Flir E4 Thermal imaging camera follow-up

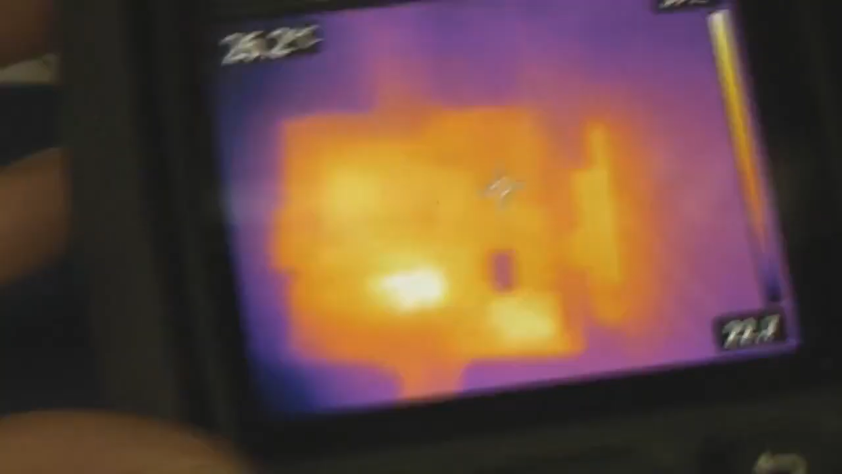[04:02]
So I think you want quite a detailed field of view.
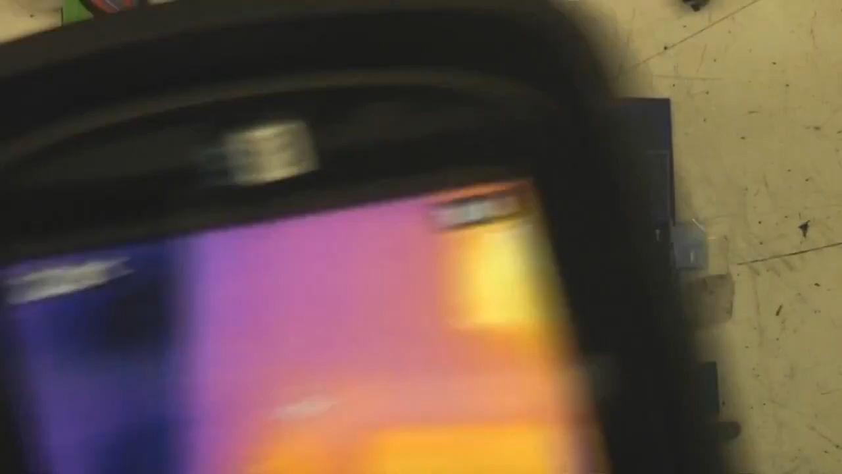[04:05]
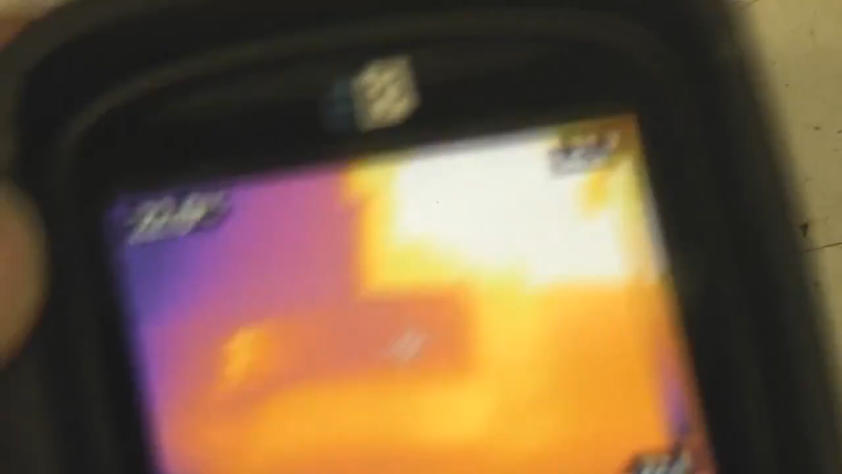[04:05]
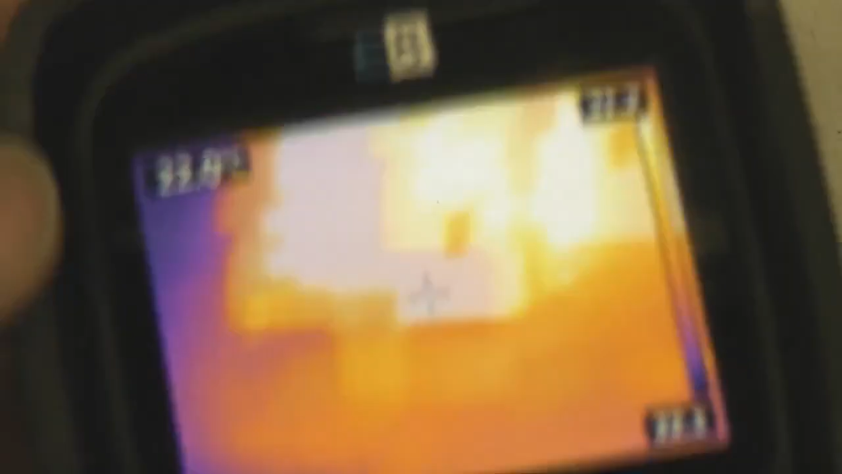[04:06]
So you can actually sort of move it around to find things like shorts and tracks and components getting hot.
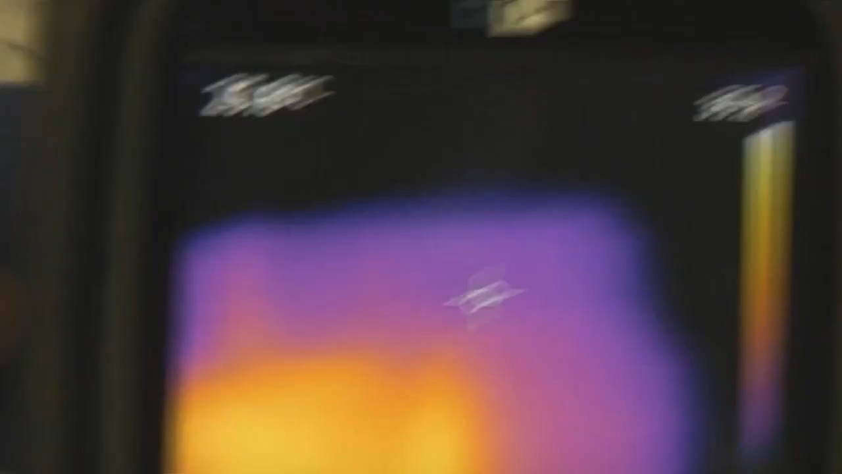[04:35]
So this is the 50mm lens.
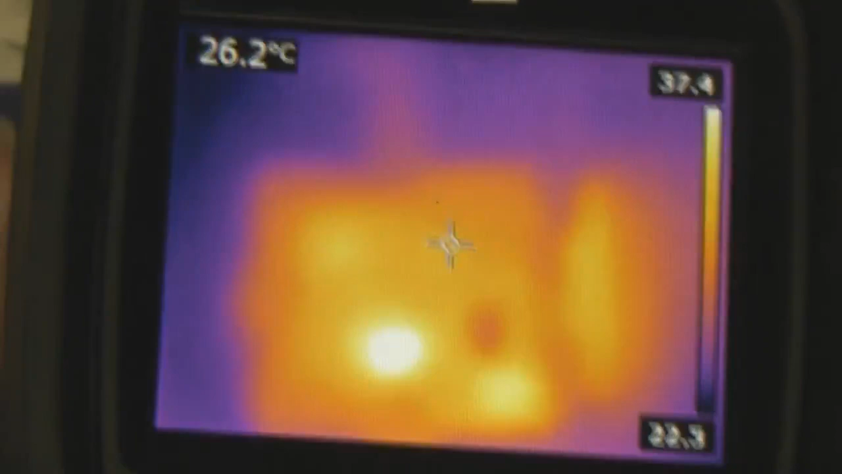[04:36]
On screen: spot 26.2°C
So that gives the field of view there is about the whole width of the board.
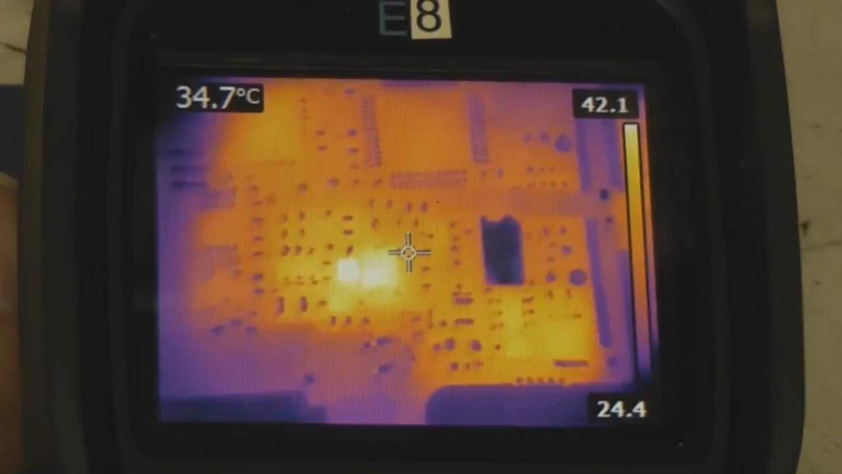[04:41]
On screen: spot 34.7°C
So I think that's probably a reasonable compromise in
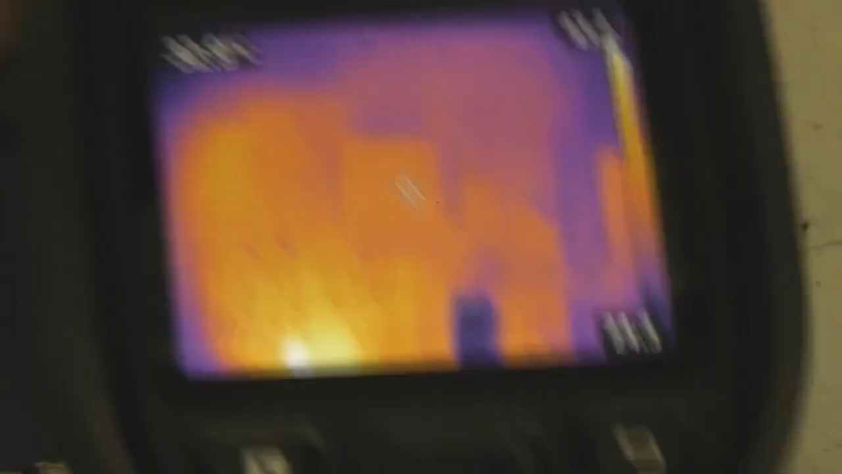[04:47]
terms of resolution versus field of view.
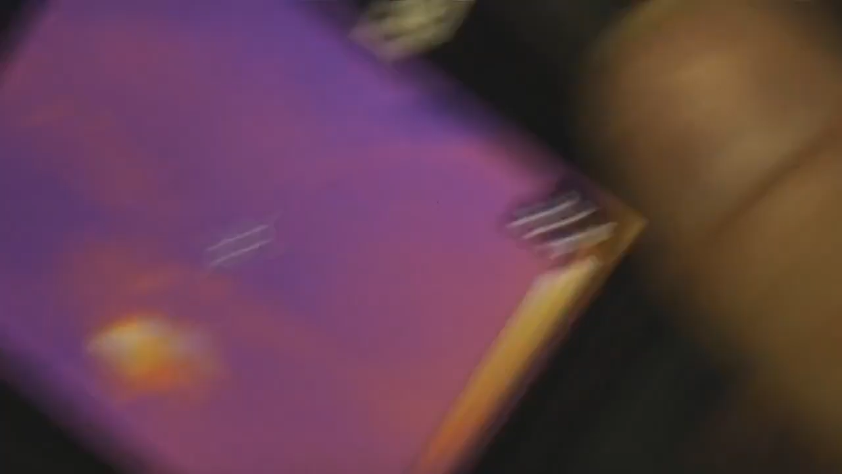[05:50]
The problem is that obviously when you're focusing you're going to want to do it from the front.
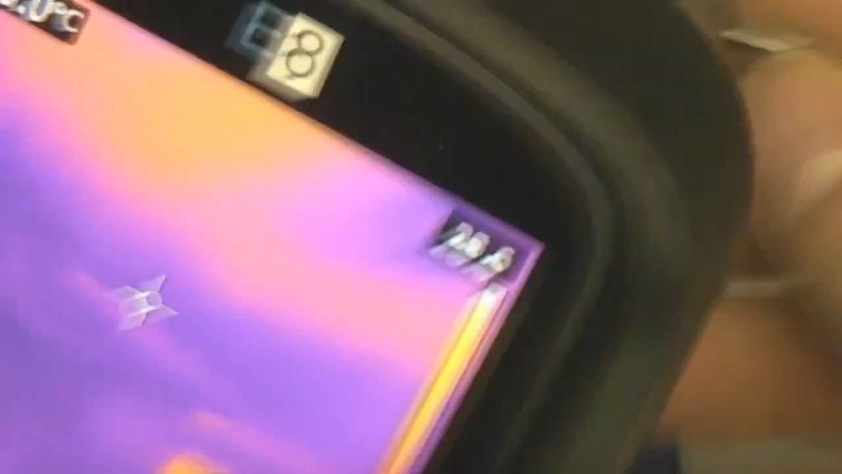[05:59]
And also the fact, because this is actually recessed, it's actually quite awkward to sort of focus this while you're looking at the screen.
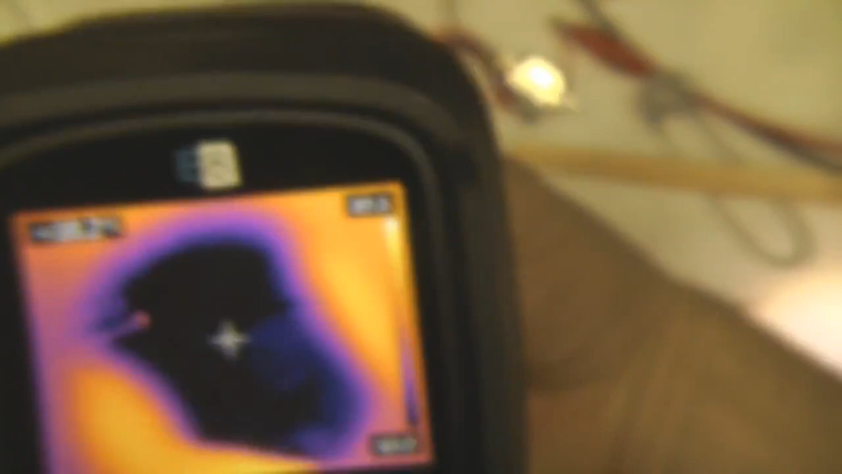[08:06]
the other issue is it's not really deep enough. So again, it's a bit of an unnatural angle.
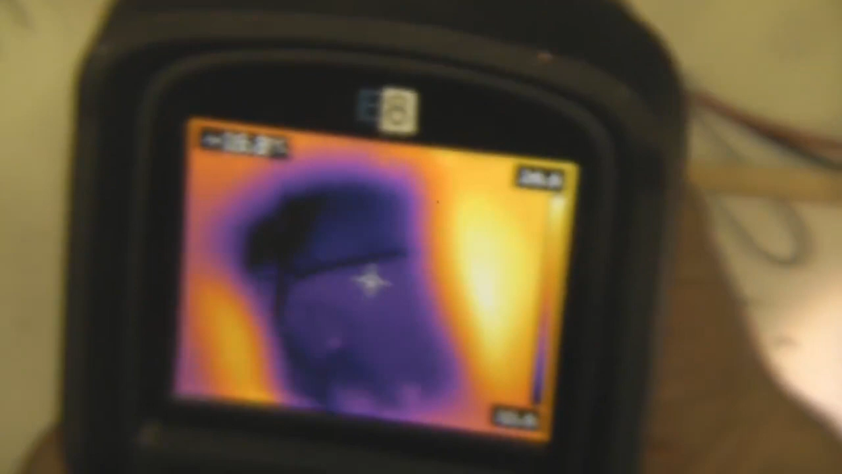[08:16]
So it does obstruct some of the field of view. But there is enough to actually get it focused.
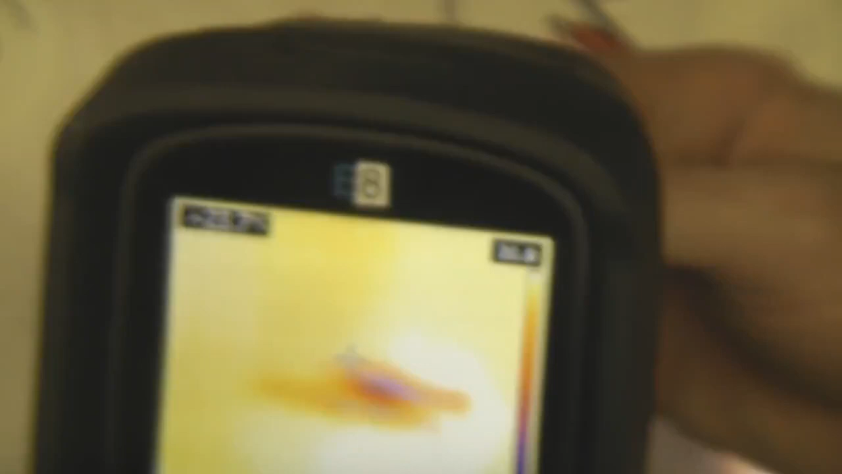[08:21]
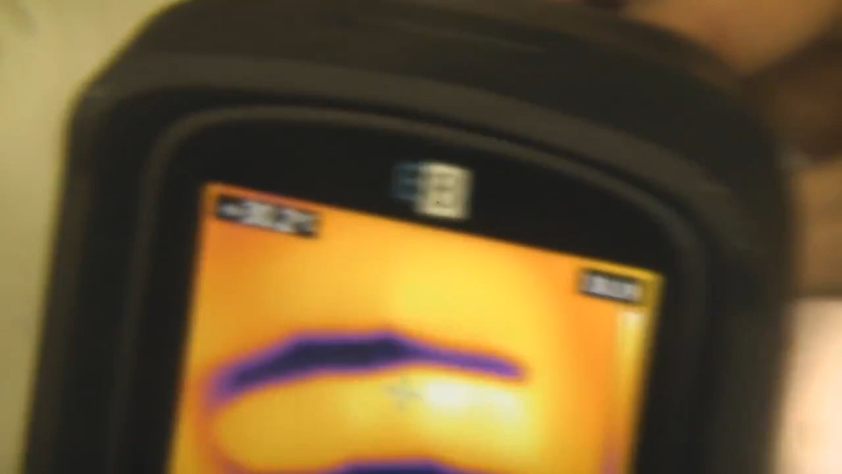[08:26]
And the focusing for close-up, once you get the hang of how far to turn it, isn't too critical. So you can adjust the distance to some extent to get the focus right.
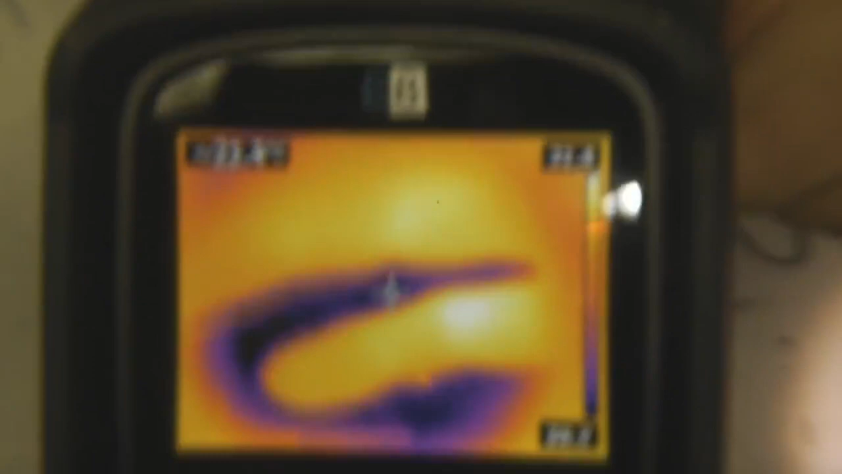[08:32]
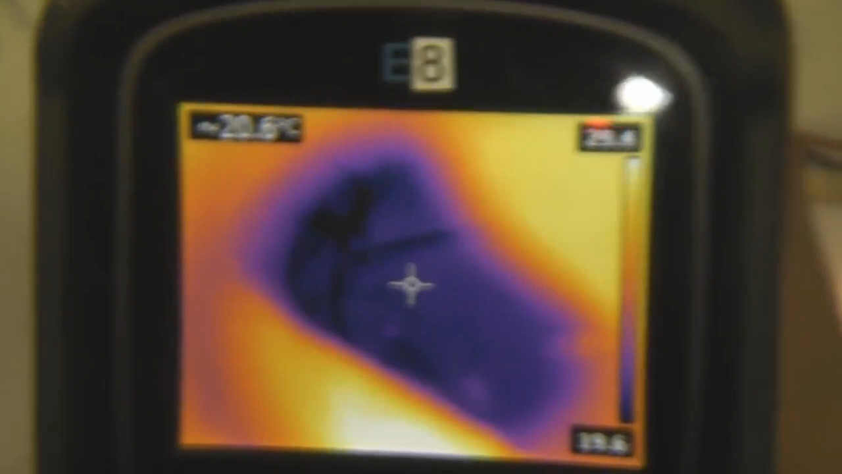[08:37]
And the time when it's more important is when you're actually returning it to a factory focus, which is, returning it to a standard focus is quite easy.
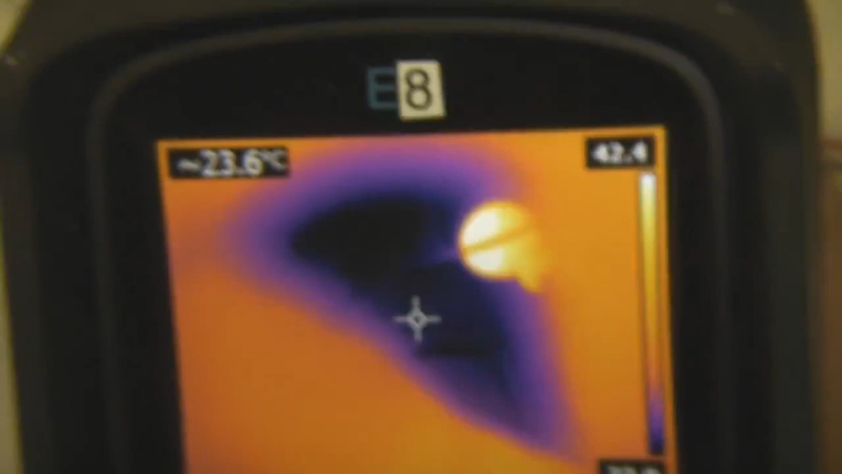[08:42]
All you need to do is look at a distant object, for example, the sharp edge of a roof or something.